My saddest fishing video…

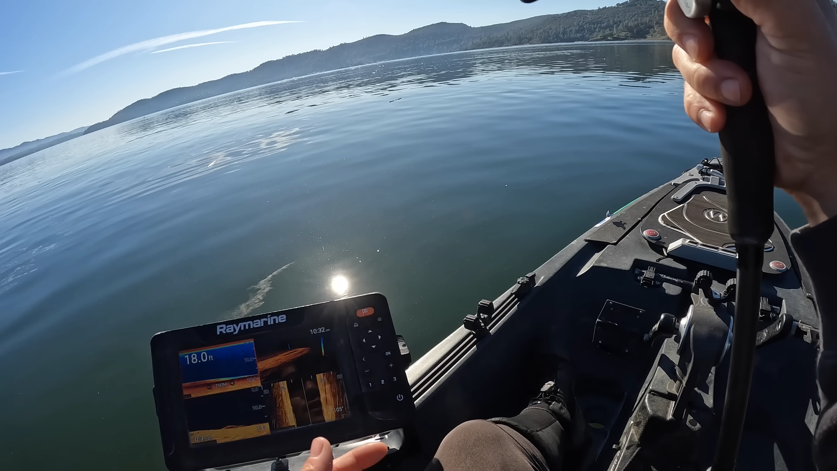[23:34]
On screen: depth 18.0 ft
i don't know again just like yesterday other than maybe a spot or two not much on the graph hardly anything